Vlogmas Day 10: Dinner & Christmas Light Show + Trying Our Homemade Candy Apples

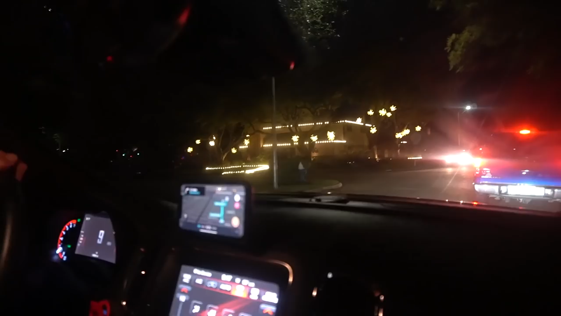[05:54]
Lights! Lights! Tint-tok! So pretty. Balloons!
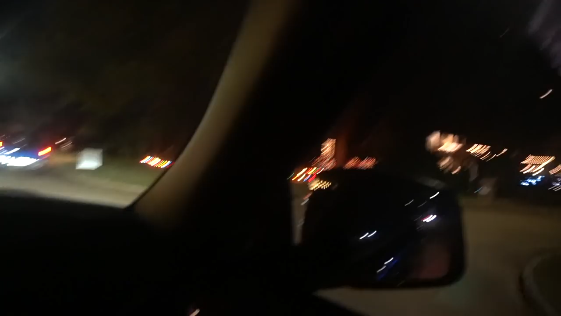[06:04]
Balloons! Welcome to our neighborhood. Please drive safe. I want balloons! Do they have signs for us to follow? Yeah! That's so cute. It said, welcome to our neighborhood. We're not going to the intersection. Please drive safe. There. And they're gonna drive us through.
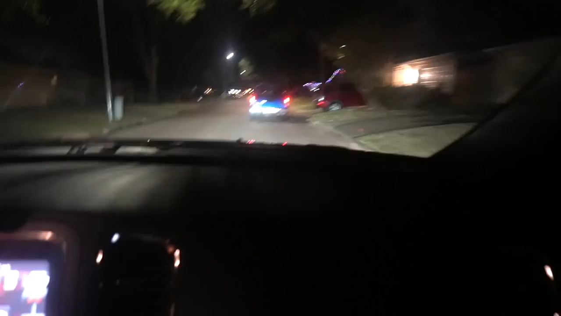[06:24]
Where can we get to Yaya's house? We're not going to Yaya's house. No. We're not going to Yaya's house. No. Let me go to Yaya's house.
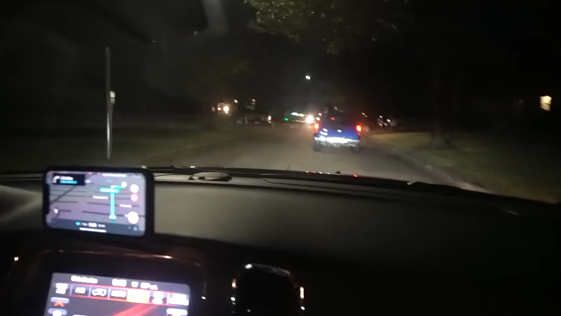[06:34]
We're looking at the lights. No, let me go to Yaya's house. She said, let me go to Yaya's house. What's that sign, sir? What's here? No, don't block the intersection. Look at this! What? Whoa! You see it? What? Yeah, I see the lights over here. It's candy. House! Mmm. The house, Mama! Whoa!
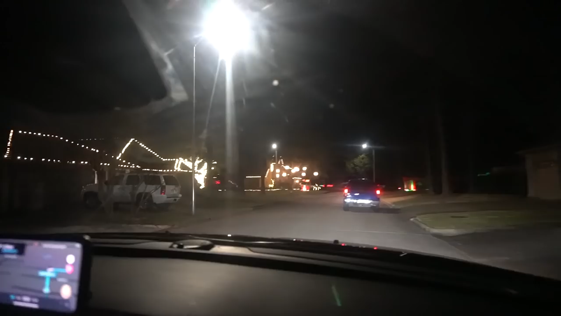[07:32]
All right, I'm like, are they playing music? It's back here. This is where it's at. Oh, where it starts? Or maybe we just hear stuff. Look at that! And they all just, like, do it. Like, that's so weird. Look at this street, though. But look, right. This street, this street is disrespectful.
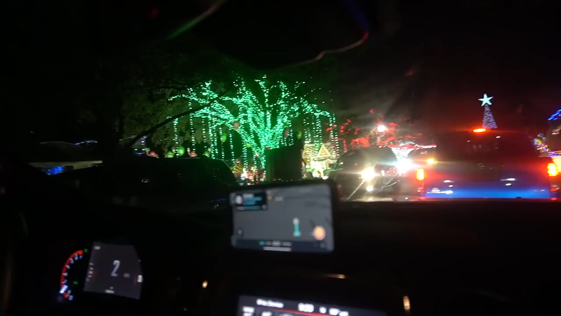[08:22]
This is, that, their light bill is extremely high. Look at the M&M's! What does it say? Amazing vehicle, please. Please remain in your vehicle while enjoying our display. These are people's houses, y'all.
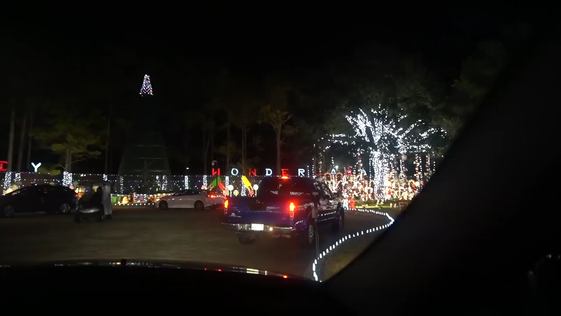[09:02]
He probably live in one of these houses. Right. It's in security. He's happy, though. He's sitting here. Like, this is what they do. This is their year. Probably like a tradition for them, too. Yeah. That's so cool. Wonderland and Happy New Year.
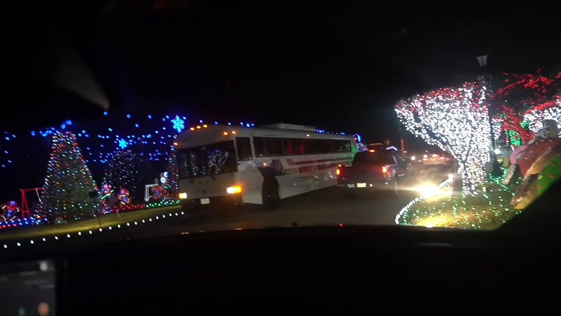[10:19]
And people living here. Right? That's what I'm saying. This house is huge. They in there. Look, though.